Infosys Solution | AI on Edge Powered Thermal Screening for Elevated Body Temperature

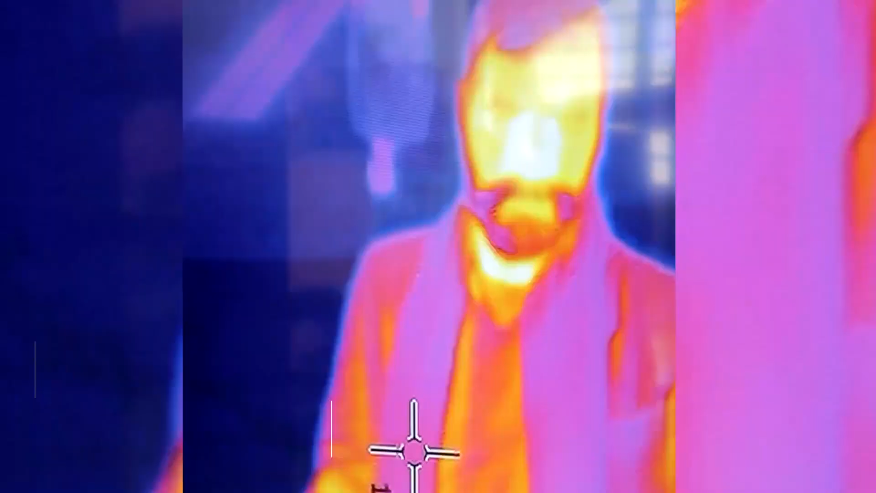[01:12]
inability to capture temperatures near tear ducts which best represent body temperature.
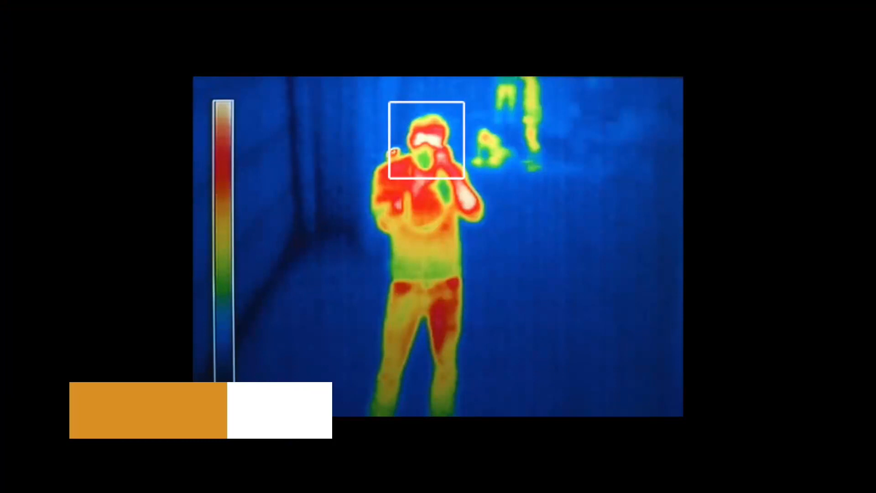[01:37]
With smart AI models, the head is isolated to extract features and identify key regions including tear ducts which are critical for EBT measurement.
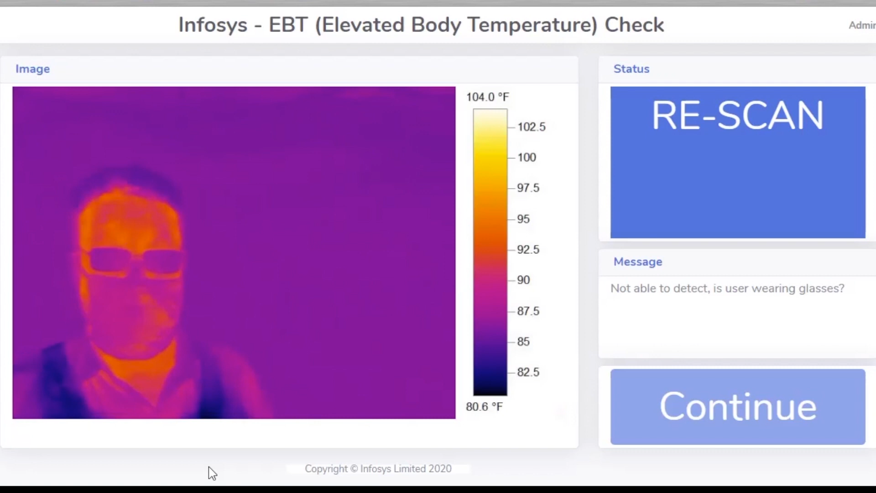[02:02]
On screen: scale top 104.0°F, scale bottom 80.6°F
The solution also checks for anomalies, like if the person being screened is looking sideways and or is wearing sunshades or glasses. In such a case, the person is requested to remove the shades and look straight into the camera for re-scanning.
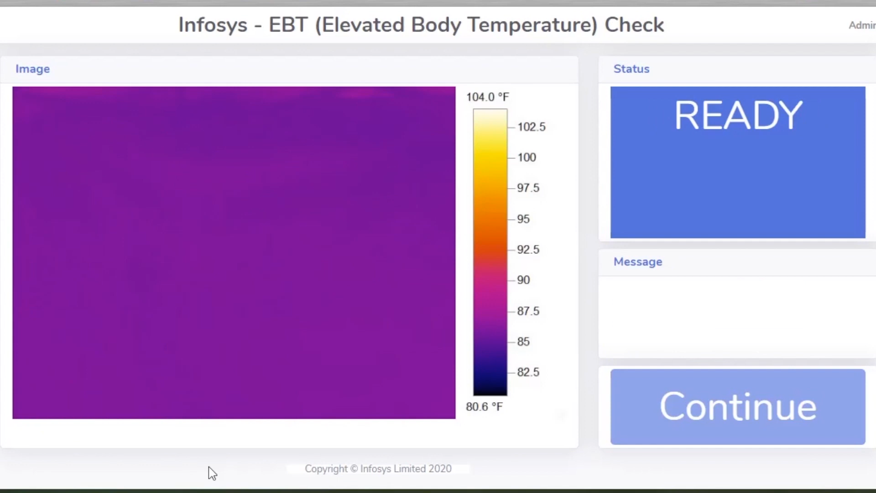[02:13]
On screen: scale top 104.0°F, scale bottom 80.6°F
If the body temperature is above a predetermined threshold, an alert is raised and the screened person is pulled aside for additional round of medical screening.